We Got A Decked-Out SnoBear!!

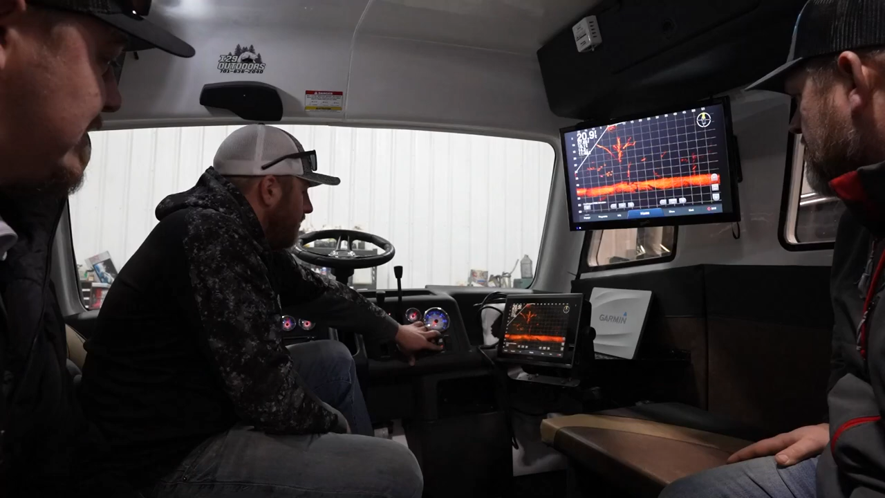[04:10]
um turn your propane heat on here your rays your lower your horn fans up here um thermostat here yeah so live scope hooked